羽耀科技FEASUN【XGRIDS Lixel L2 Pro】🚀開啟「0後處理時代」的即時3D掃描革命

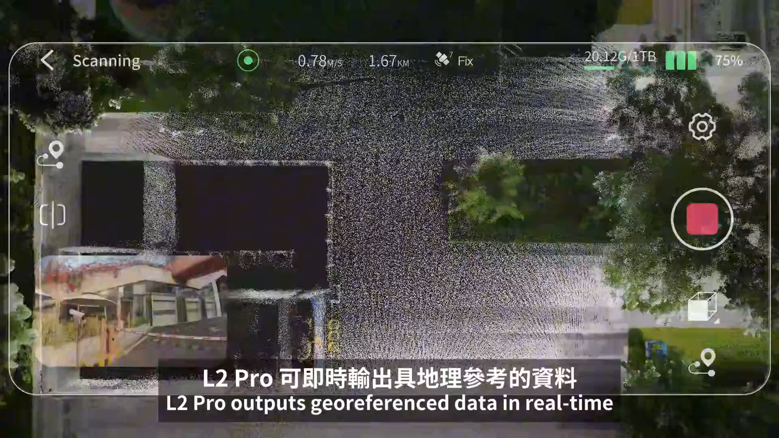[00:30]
L2Pro outputs geo-referenced data in real-time with absolute accuracy up to three centimeters. The upgraded Likesol Go app provides instant accuracy reports.
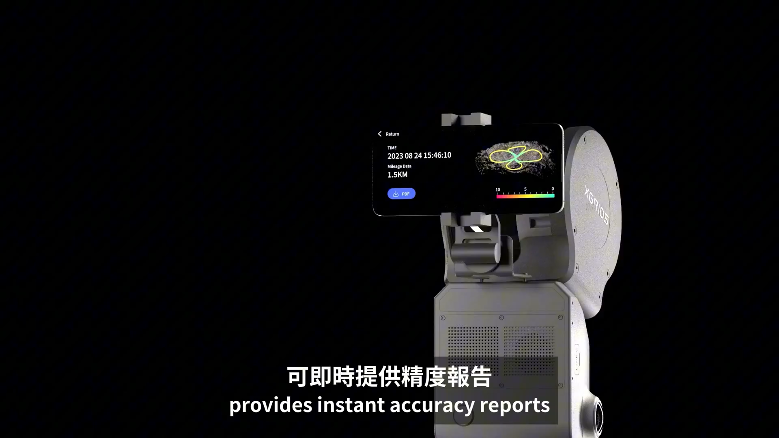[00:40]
With accessories like the carrying system and extension pole,
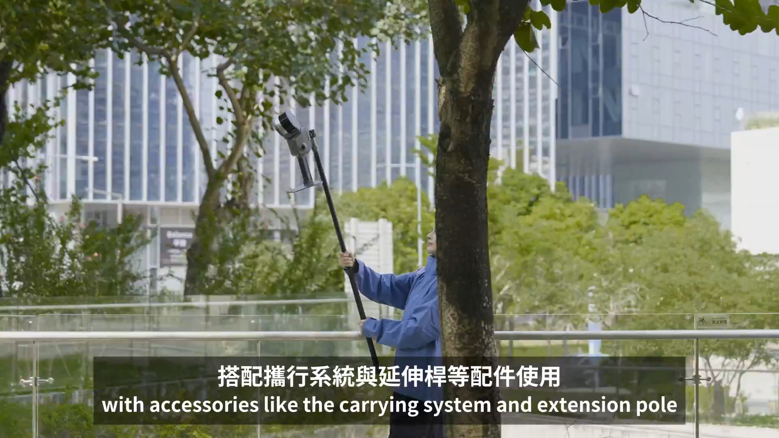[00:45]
it helps you handle complex environments effortlessly. No external camera is needed to acquire high-quality point clouds in real-time.
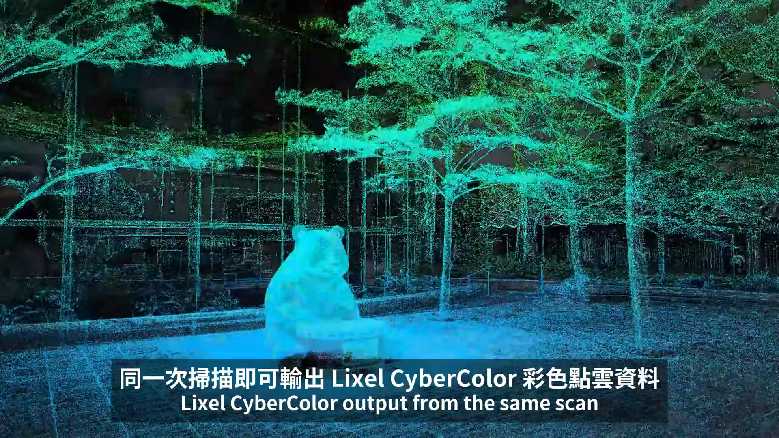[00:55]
Likesol CyberColor output from the same scan. Can data quality be improved even further?
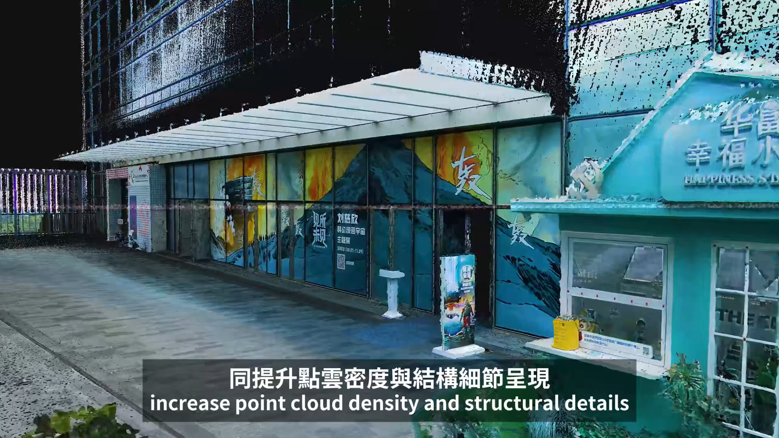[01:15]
With 5mm point cloud thickness and 1mm point intervals, achieving 1,000,000 points per square meter point density.
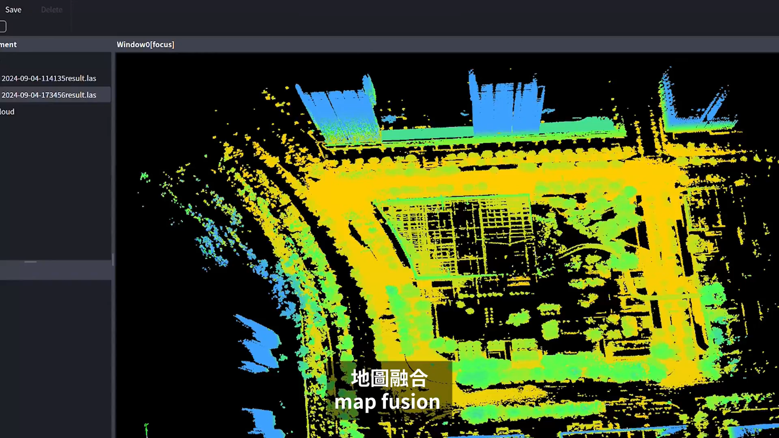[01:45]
point cloud overlay, measurement, clipping, registration, denoising, and other functions.